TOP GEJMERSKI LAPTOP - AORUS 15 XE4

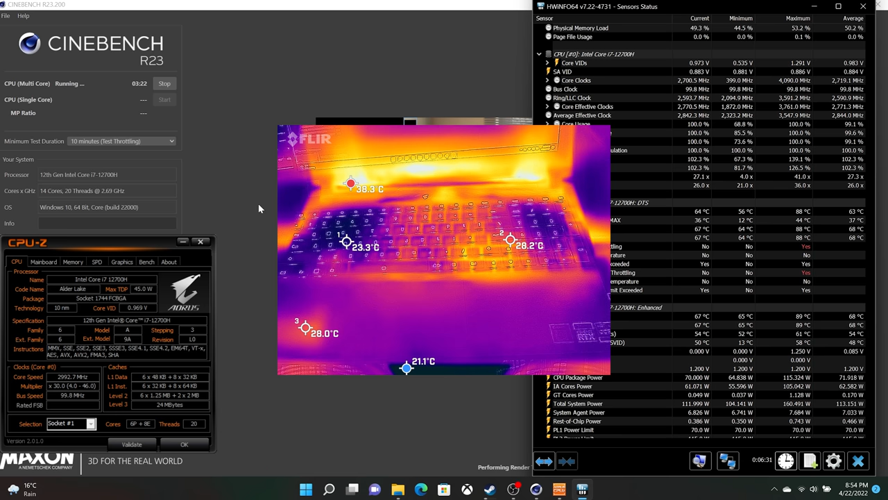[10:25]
što znači da bez problema možete nešto da renderujete i radite dalje na laptopu. Slična je priča i za vreme gaminga, gdje nije izmereno više od 29 stepeni Celzijusa na tastaturi,
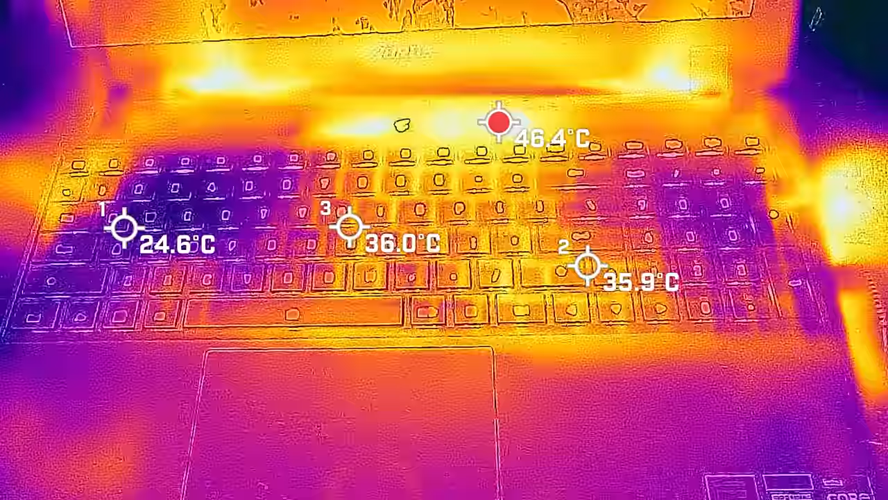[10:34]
On screen: max 46.4°C
a posebno je dobro to što su VASD tasteri bili najhladniji deo tastature.
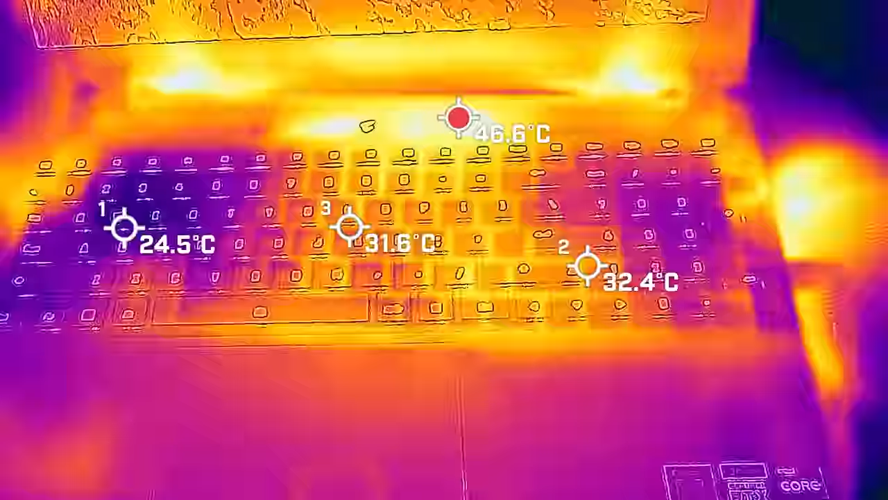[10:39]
Što je naravno i najbitnije kad si u tom položaju za gaming i kad si jako ovdje i ovdje s mišem, bukvalno neće se osjetiti nikakvu temperaturu na laptopu. Ovaj ovdje deo je najhladniji. Top!
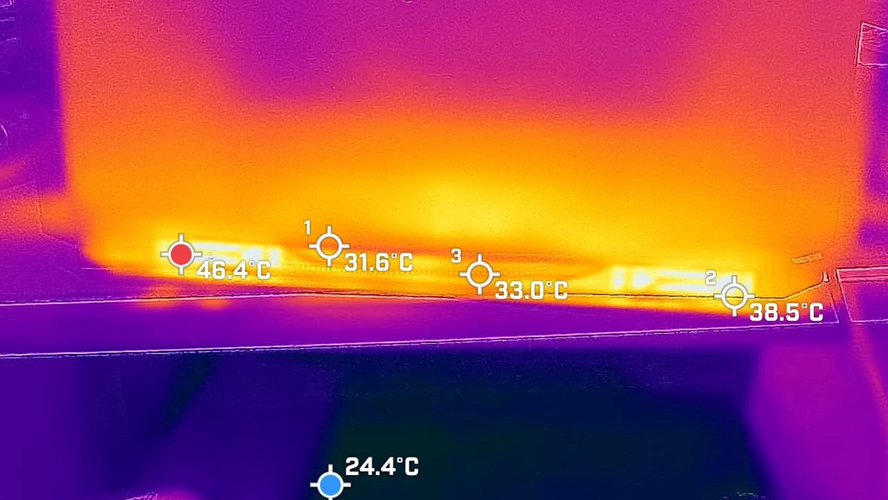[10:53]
Naravno, najveća zabeležena temperatura je bila na zadnjoj strani laptopa, to jest na izduvima, ali ni te temperature nisu bile prevelike. Sve u svemu,